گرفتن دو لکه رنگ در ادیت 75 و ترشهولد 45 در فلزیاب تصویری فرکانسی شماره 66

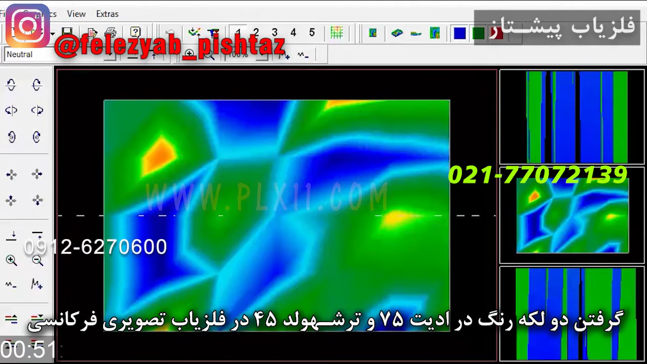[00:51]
75 و ترشورد 45 گرفته شده ساختار 75 در عدد
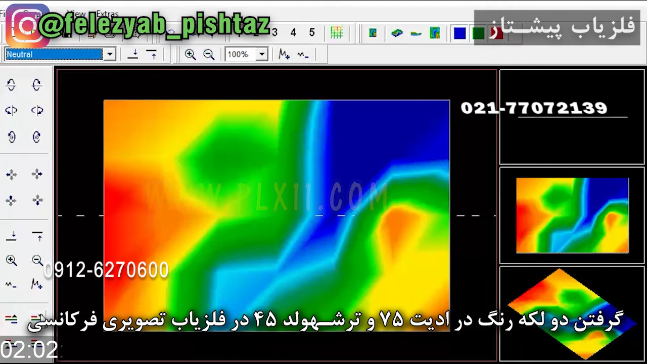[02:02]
از ویدیای از اف ای هفت استفاده کنیم این ترکیب شکل میده خب ترکیب اف هفت استفاده کردیم و این دوتا آشکارتر شد واضح تر شد و قابل رویته که ببینیم این دو لکه در این کود پدید اومده اینجا تو سیستمایی که فرکانسی یعنی در ویدیو و ترشده سر تا هج دارن چنین مختصاتی
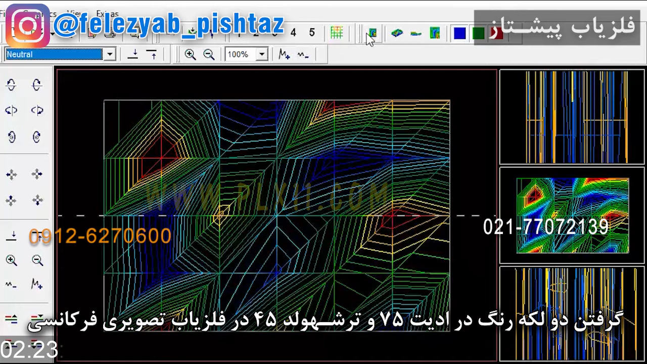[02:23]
پدید میاد چون بنابقی قانون رادار کار میده ولی اوپراتور بدونه چه عملیاتی داره انجام میده حالا اگه فکر کنیم میخواییم ببینیم در اینجا این منبعی که وجود داره با اون
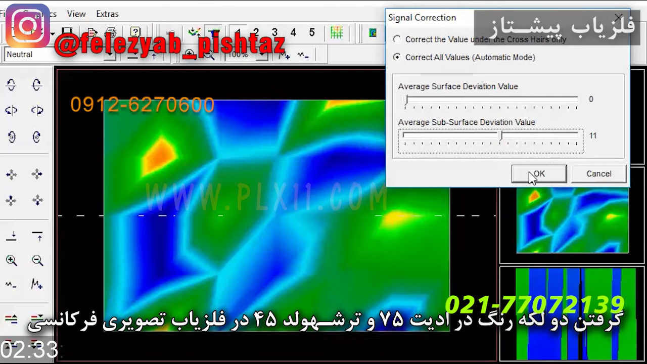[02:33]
ویدیای پنج و پنج میخونه یا اصلا چیزی از اون طبقه هست ما کود 11 پایین رو میدیم
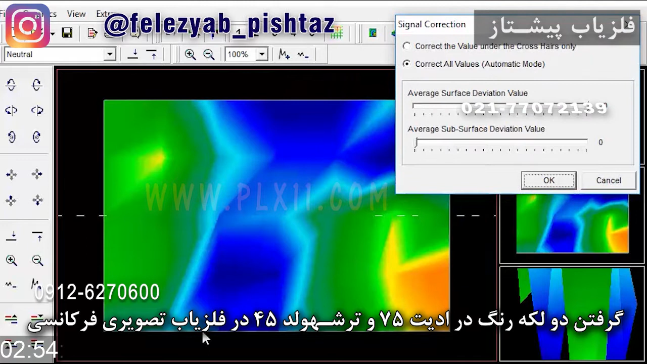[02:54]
داره آشکار میشه پس ترکیبشون مانندونی ولی به هم نزدیکه حالا میگم دو رو میدیم دو رو وقتی دادیم این شرایط پدید میاد خب این بر روی ویدیای
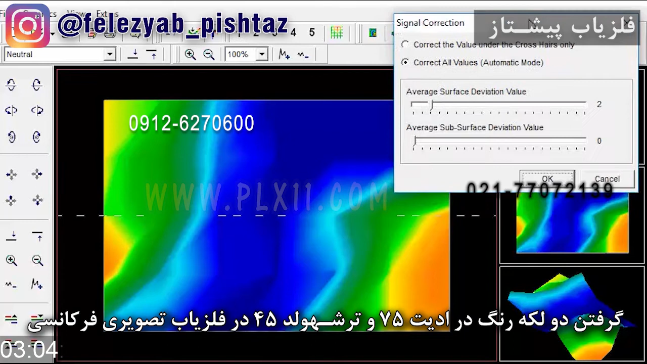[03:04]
پنج و پنج بوده یعنی این که ما اومدیم اینجا سیگنال پایین 11 انتخاب کردیم البته کود ویدیای خودش 75 بوده و بعد یک رو به این میدیم خب یه تکلکه هایی در اینجا میاد آیا انتهای اون با اون عدد یک سانه یعنی با 75-45 یک سانه نه یک هدف دو گلو رو به ما در اینجا در ترکیب شکلش نمیده که ما بخواییم بگیم اینجا یک دو گلو به دست آوردیم مثل اون این روش کارهاییه که با فرکانس کار میکنن و در
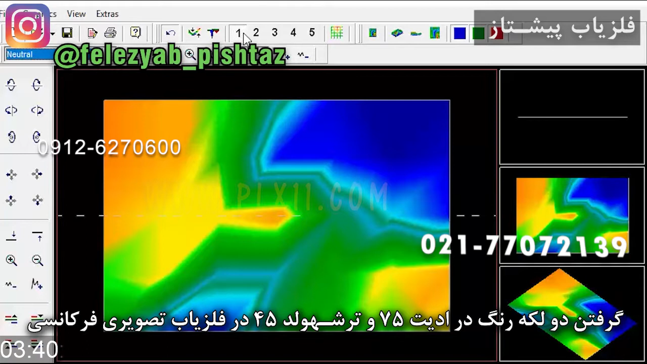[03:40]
از جی پی آر ها هستن چون جی پی آر ها هستن که عملیاتشون با فرکانسه پنتره تیگم بهش میگن ولی مهم اینه که با فرکانس کار میکنن پس این نوع عملیات رو شما میتونی از سیستم هایی بگیری که فرکانسی هستن و این جداسازی ها رو دارن حالا اگر ما بخواییم اینجا از انترپولیت استفاده کنیم چون اونجا دو
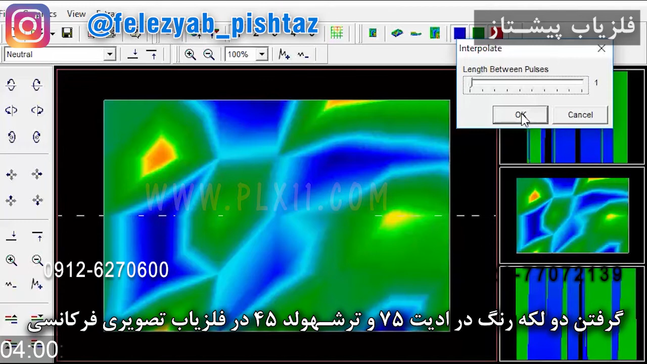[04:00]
گلو رو گرفته بودیم با 15 و با ترکیب عدد 15 پایین یا 75 ویدیار پس میگم الان انترپولیت رو یکی رو به این میدیم